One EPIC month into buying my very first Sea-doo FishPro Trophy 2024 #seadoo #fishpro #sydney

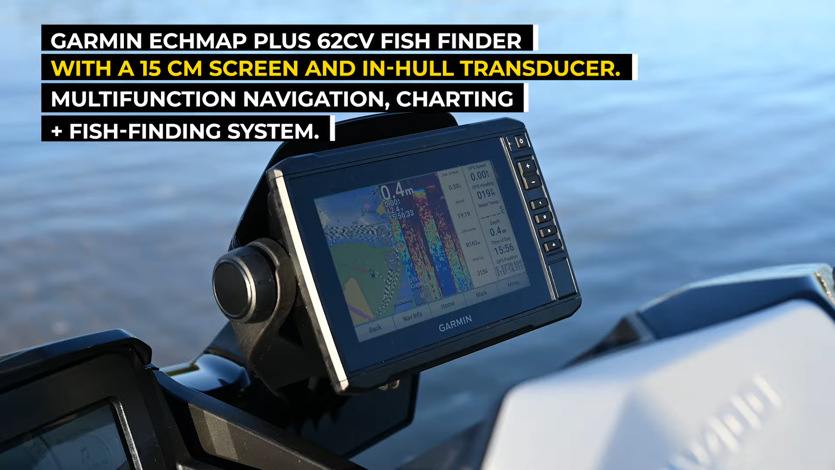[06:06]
excellent when you're out there in the ocean and you're trolling reefs and you're looking for those, you know, perfect fish spots.
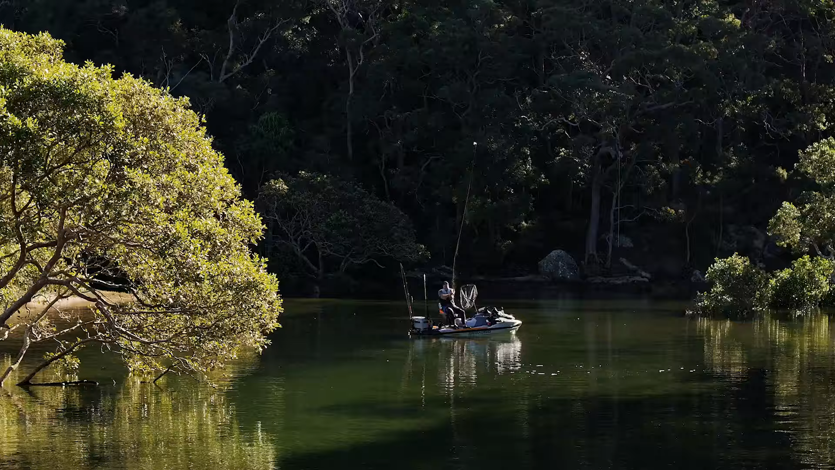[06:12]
So I'm not going to go too much into the Garmin on this particular video because it kind of needs its own standalone video.
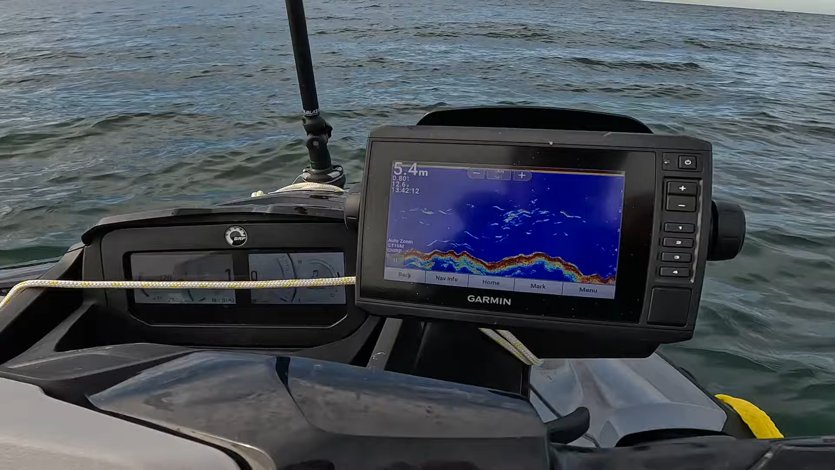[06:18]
On screen: depth 5.4 m
So one other thing I will mention about the Garmin is when you're setting it up, um, don't go and put a 64 gig card in it.